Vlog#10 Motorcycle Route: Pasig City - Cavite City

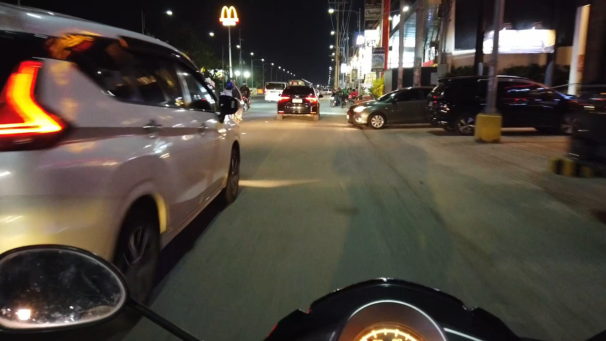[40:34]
Martins, nandito na po tayo sa Imus, Cavite. Hanggang dito na lang po. Maraming salamat po. Bye-bye!